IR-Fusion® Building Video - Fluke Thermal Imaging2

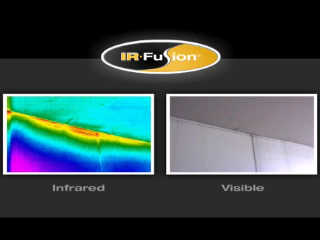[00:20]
You don't need to take additional pictures with a digital camera and then juggle images to make sure you match the correct digital image with the correct IR image. IR Fusion does it all for you automatically.
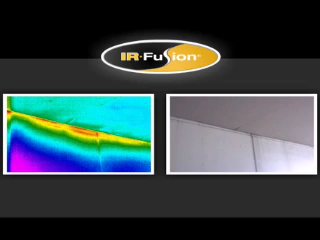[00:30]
Only Fluke offers precisely matched pixel-for-pixel fused images for high-accuracy imaging.
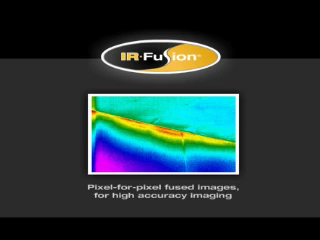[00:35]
Don't accept any imitations.
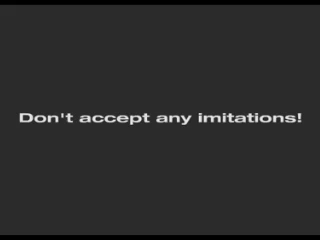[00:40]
With Fluke's IR Fusion, the visual and thermal image can be aligned accurately at any distance. IR Fusion technology doesn't just overlay the image,
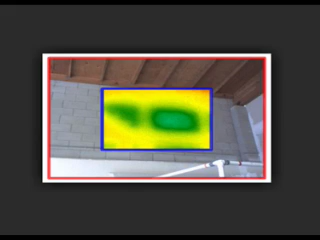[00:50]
it aligns the two on the imager for a more accurate view. Unlike some others, IR Fusion is fully supported both in the imager and in the included software.
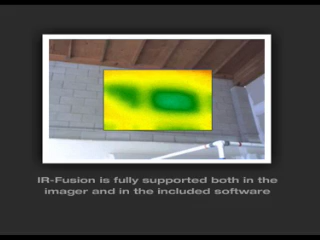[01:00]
In this example, the infrared image shows a temperature difference, indicating that there could be a problem.
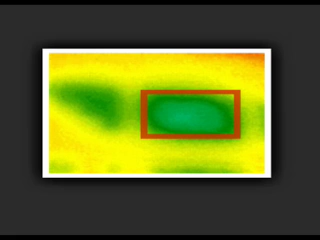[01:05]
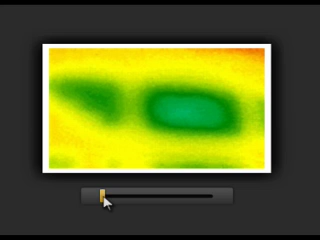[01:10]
Fluke IR Fusion shows the problem in the infrared image, the location in the visual image, and the picture-in-picture mode allows you to see the precise location,
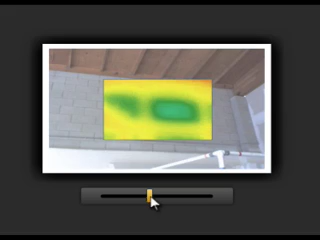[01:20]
providing you or your repair crew a frame of reference for additional destructive investigation. IR Fusion allows limited destructive investigation,